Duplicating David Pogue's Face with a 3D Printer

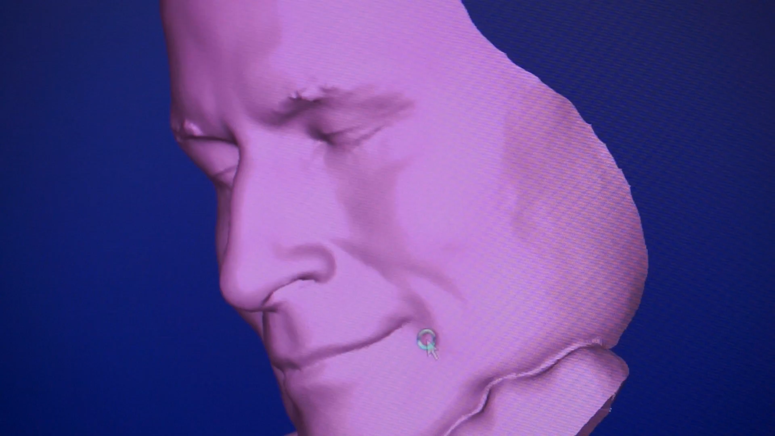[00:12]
Introducing David Pogue. The well-known tech journalist will be our guinea pig in 3D face duplication.